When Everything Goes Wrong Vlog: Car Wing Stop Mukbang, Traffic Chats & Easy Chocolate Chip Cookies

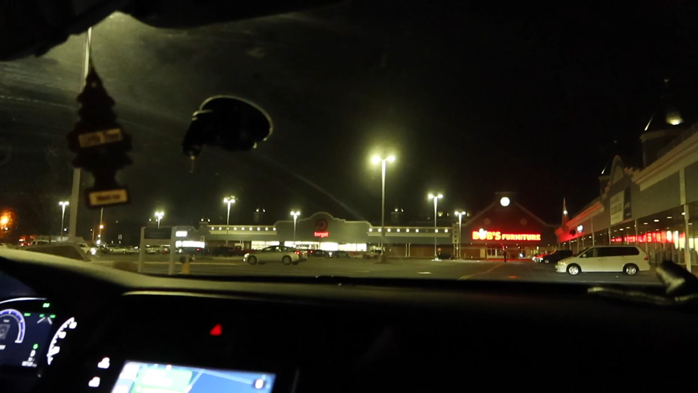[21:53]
I just wanted the drive-thru. First world problems, but seriously. What's going on here?
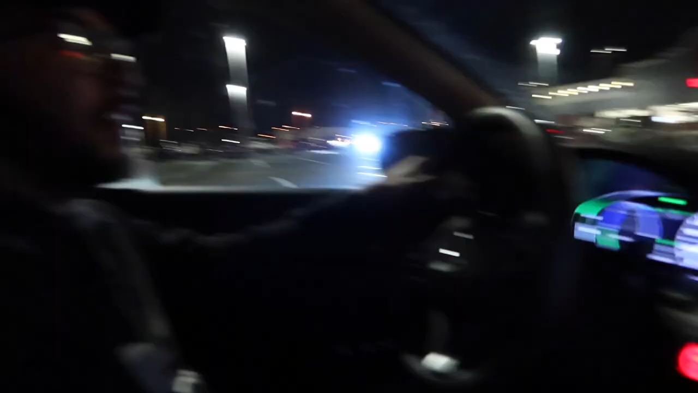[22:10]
You don't have it with you, though! Look at all these cars!
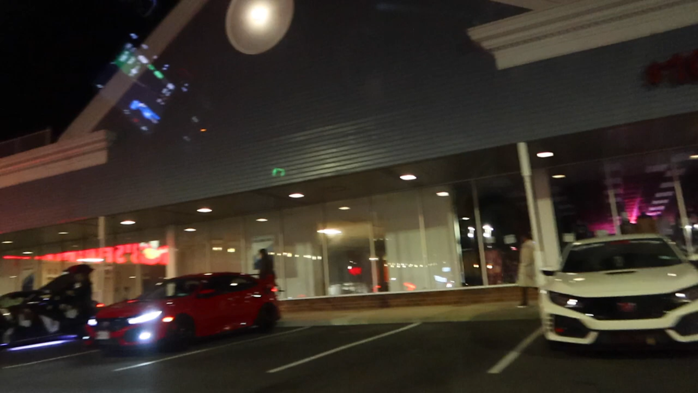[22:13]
Oh, babe, that one's cool! I'm gonna go say hi. Are you really? No.
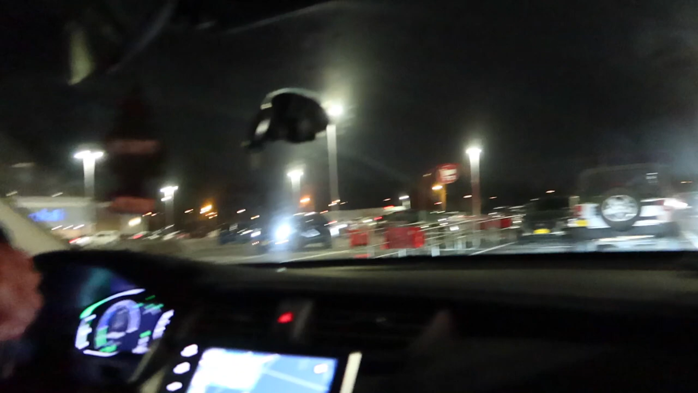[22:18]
Wait, pull up to the Target so I can go get my Starbucks. What the fuck are the chances? That's so cool, baby.
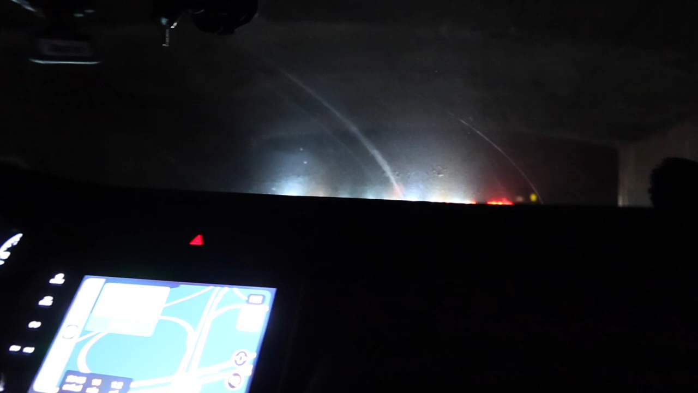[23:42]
Oh no. We're on the highway. Peace out. Oh, okay. That was your reaction? Okay, I guess we're sitting here. Hello, fellow friends. Why are you going here? Because there's no cars in this lane.
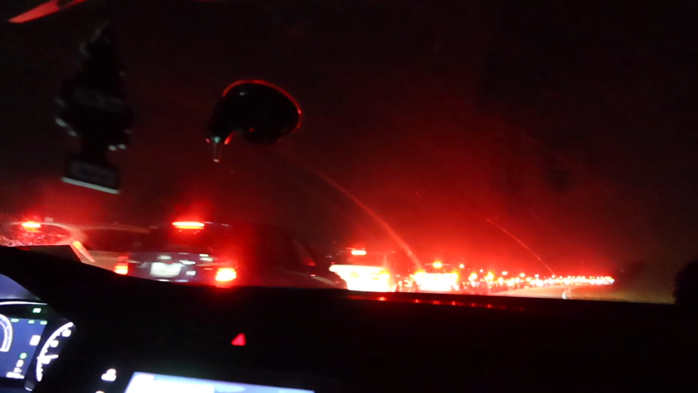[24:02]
This can't be right. Baby, what the heck are we doing? What is going on? Okay, I guess we need to go then.
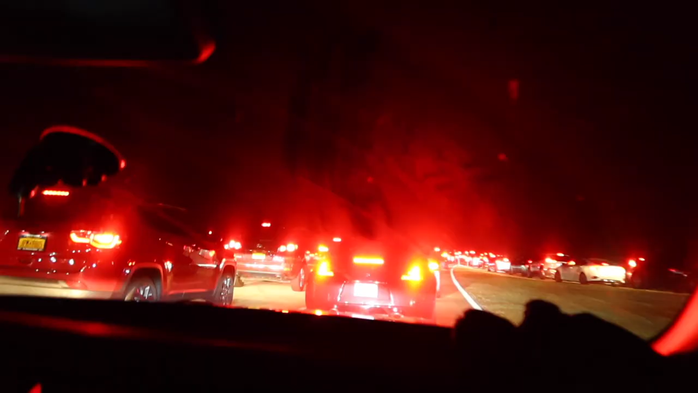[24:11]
How did this many people want to be here right now?
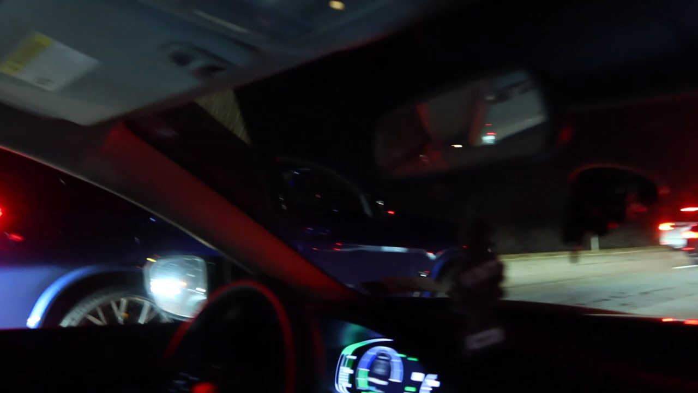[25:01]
Like, does it do it justice? Not at all. There's got to be thousands of cars here. And look at the line behind us.
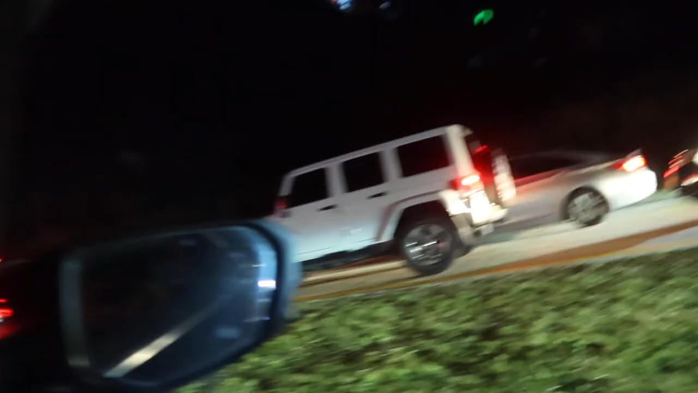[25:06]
Yeah, all the way this way. We're stuck. 28 minutes to get home.
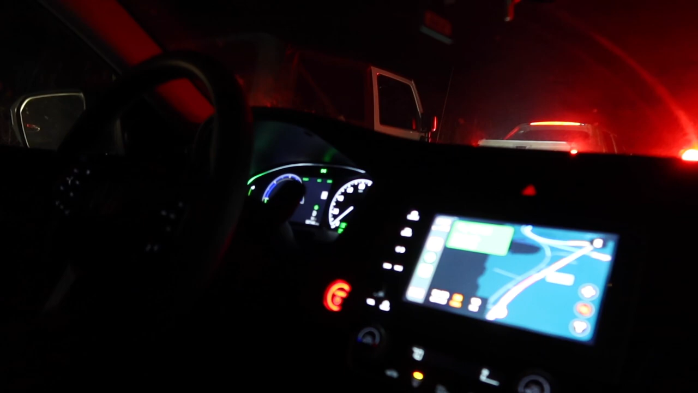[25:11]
Which it keeps going up. And it keeps rising. I said like, we were like 20 minutes in and I was like, it's 9:08. It is now 9:27. Oh, gosh.